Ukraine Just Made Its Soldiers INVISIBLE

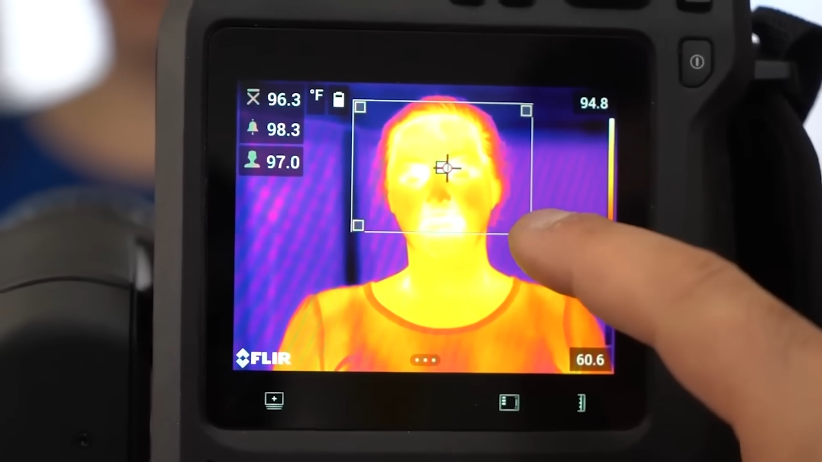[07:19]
Temperature gradients are depicted using different colours, such as red for hot, with the camera's sensor developing a matrix of these colours to show the approximate temperatures of everything the camera catches.
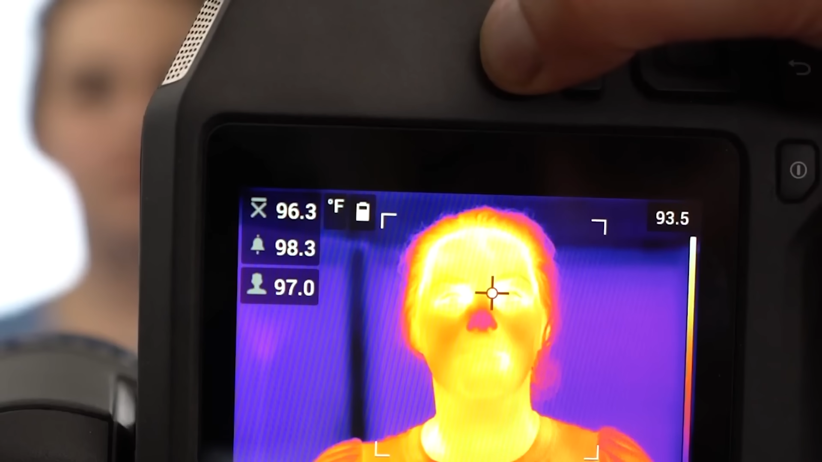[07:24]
Many thermal images also incorporate a standard visible light camera.
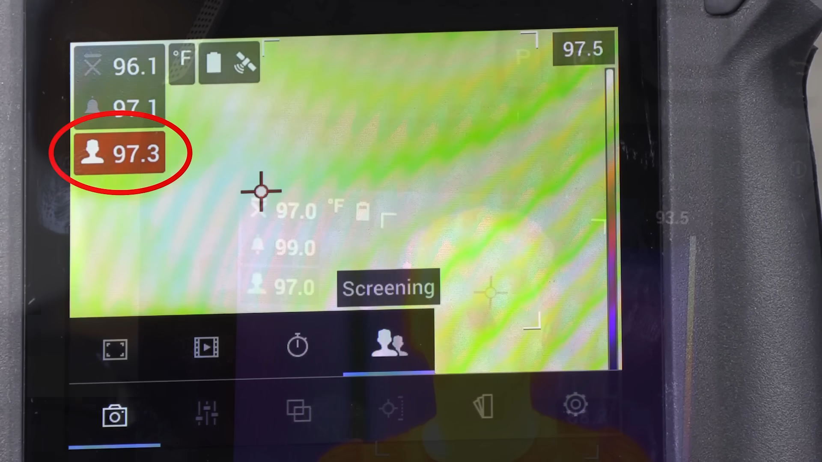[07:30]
This allows the carrier to snap shots of standard images along with their thermal counterparts,
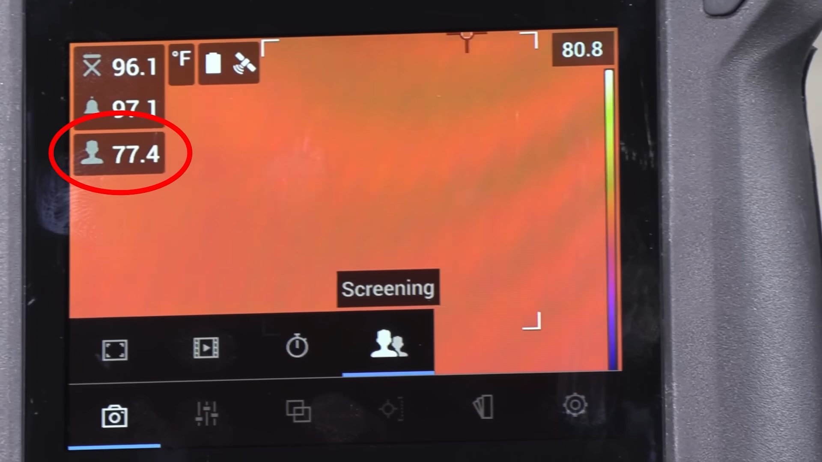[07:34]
allowing them to compare and ultimately zero in on the location of anything giving off a heat signature.